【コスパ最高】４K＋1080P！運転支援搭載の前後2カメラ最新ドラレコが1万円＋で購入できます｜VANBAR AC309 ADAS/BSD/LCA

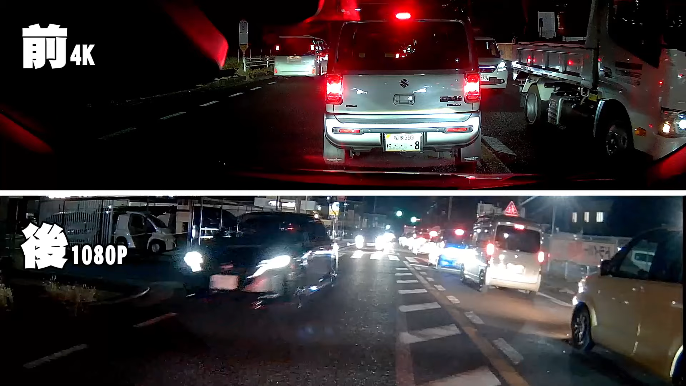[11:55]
ミラーでナンバー確認は厳しかったのですが、記録はしっかりされています。実用的には問題ありませんね。